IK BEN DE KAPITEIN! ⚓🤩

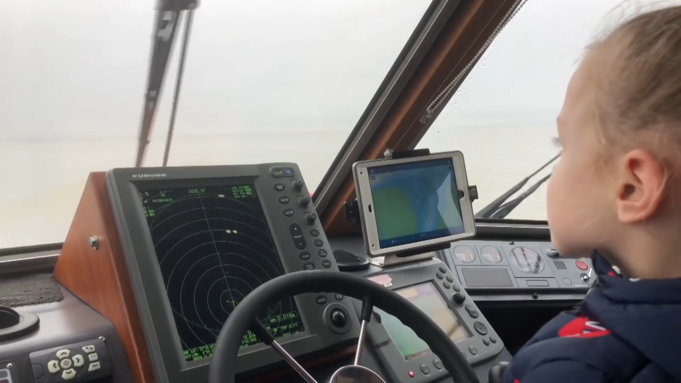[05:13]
Ik had ook allemaal schermpjes om me heen.
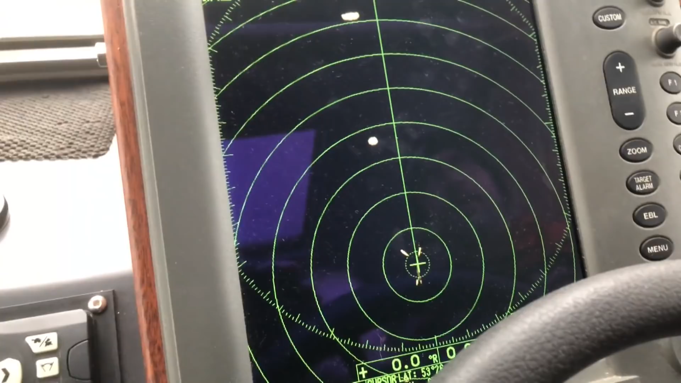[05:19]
Zo kan ik extra goed zien hoe ik moet varen. Oeps.
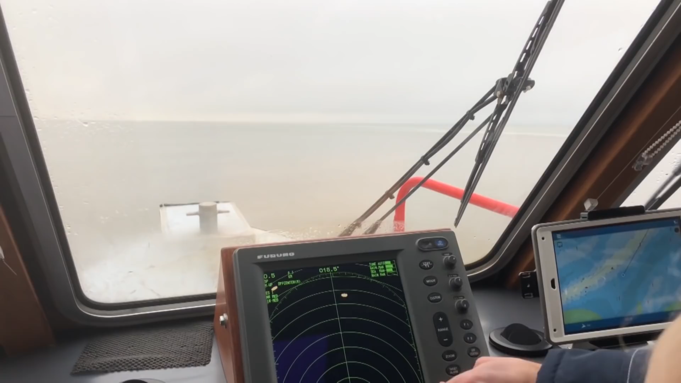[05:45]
En na een tijdje zag ik iets in de verte.
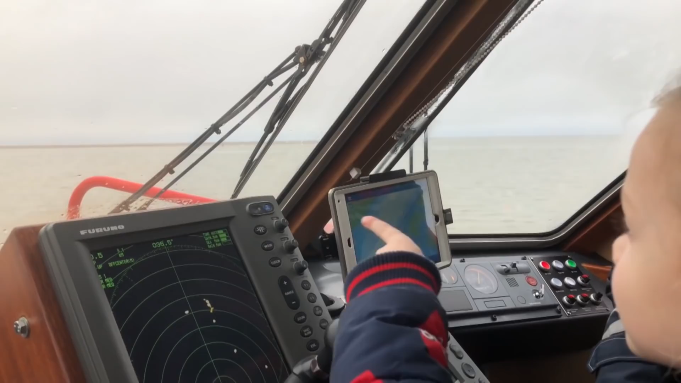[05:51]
Allemaal zwarte stipjes. Allemaal zwarte stipjes.